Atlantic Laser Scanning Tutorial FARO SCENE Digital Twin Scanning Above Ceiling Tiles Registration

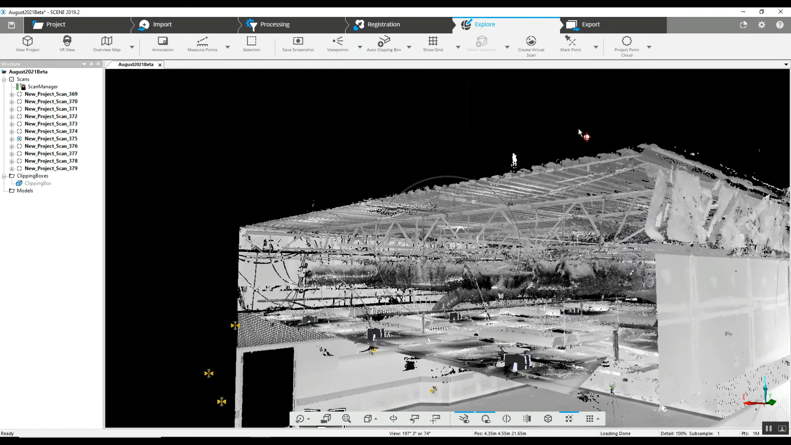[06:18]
we can see some points And this is something that you can now model in BIM. You can do all the HVAC. You can go in and pick up any of the electrical piping and everything that is under the sprinkler system.
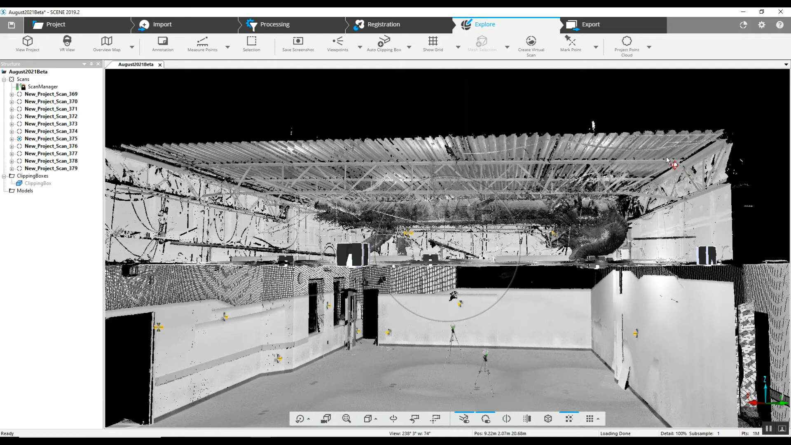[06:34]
All that can be modeled based on these scans.
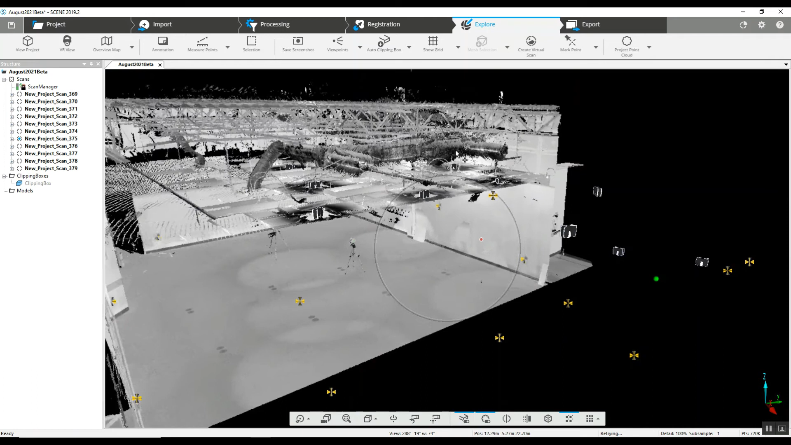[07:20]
we'll be providing the ability to do a 360 photo capture walking through.
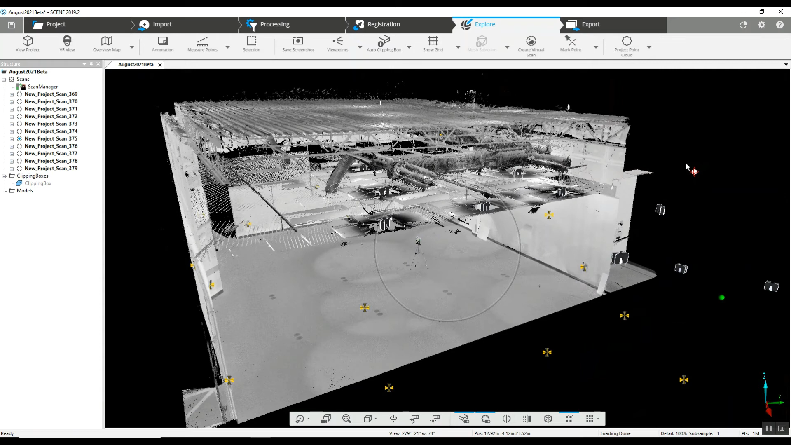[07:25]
So this is the only room that you
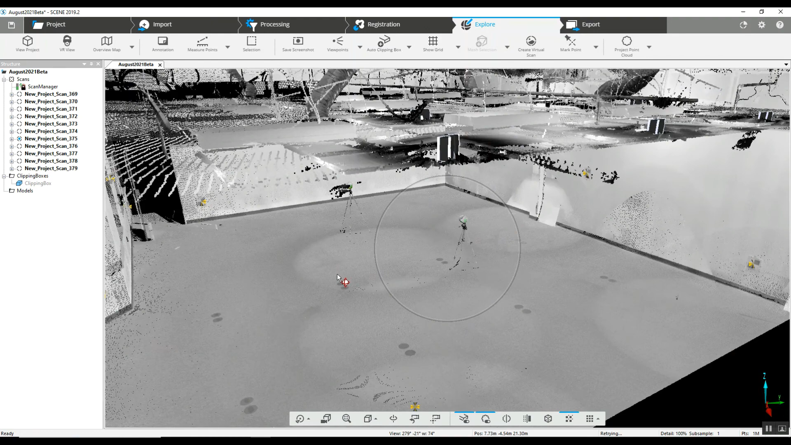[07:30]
need to capture in a 3D scan, say it's a pump room or something like that.